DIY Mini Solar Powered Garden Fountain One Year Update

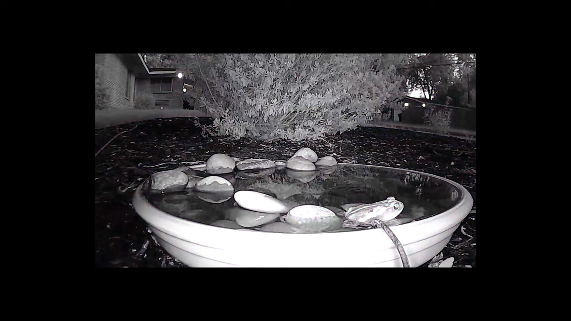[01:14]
This toad stopped by several nights in a row.
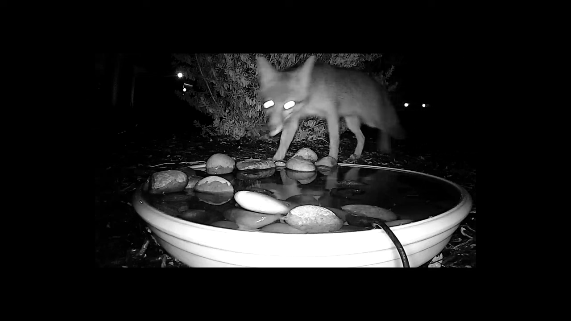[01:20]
Another repeat customer is this fox. She has visited almost every night I have had the camera set up. She always stops by for a quick drink then disappears again into the night. One night she even brought a friend.
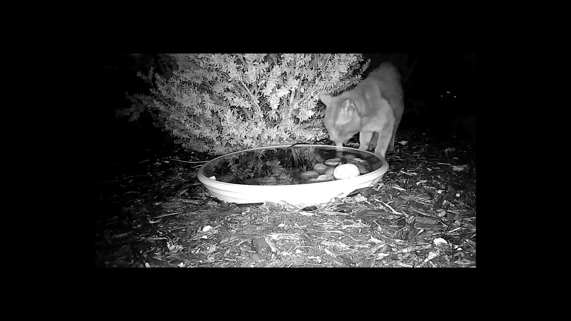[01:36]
Cats are also a regular nighttime visitor. Luckily I haven't seen them come into contact with any foxes.
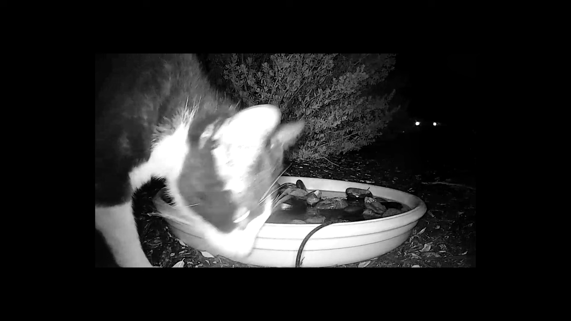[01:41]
Before I set up the camera I had no idea how many animals were stopping by.